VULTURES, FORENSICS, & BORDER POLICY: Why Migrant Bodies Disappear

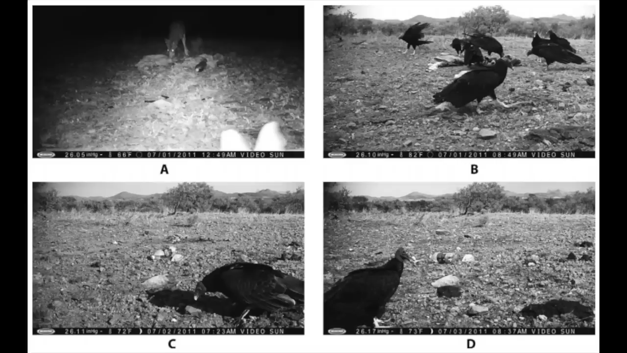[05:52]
That night, the cameras were triggered quickly, and they see a vulture standing by the pig under the tree, just watching it.